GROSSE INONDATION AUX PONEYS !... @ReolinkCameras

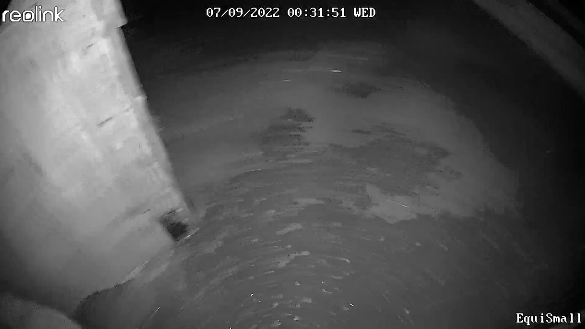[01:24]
Non, c'est en fait ça faisait un ruisseau. Toute la dalle faisait un ruisseau, c'était impressionnant. J'étais en panique totale, il était minuit et demi.